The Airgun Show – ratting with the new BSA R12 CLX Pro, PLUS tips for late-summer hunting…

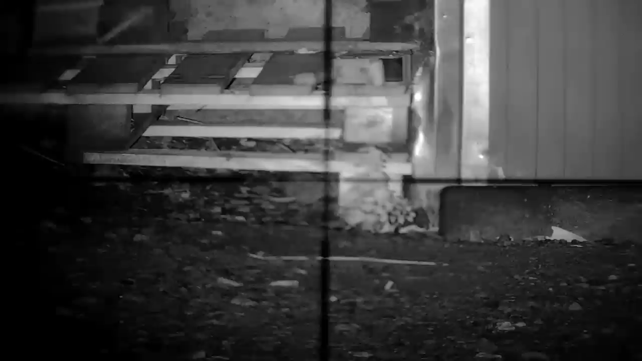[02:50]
There's some pallets used to make a step to one of the sheds, and there's always rats in there.
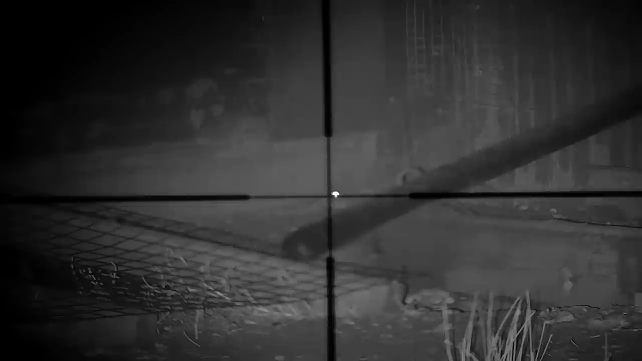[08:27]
There's lots of rat holes along the side of the shed here, and what happens is the rats poke their heads out of the holes to see what's going on,
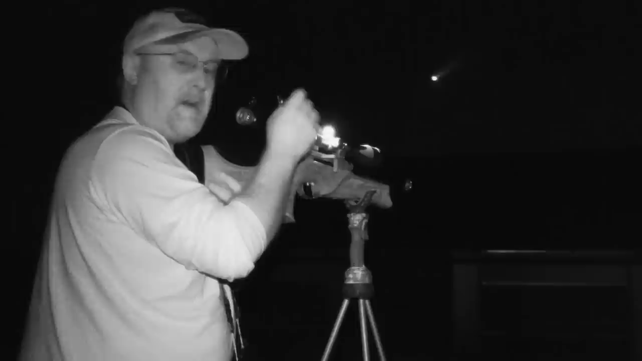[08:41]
and I'm pretty sure I hit both of those rats there and they've fallen back into their holes. I can't see them through the thermal, but I'm certain that they're dead.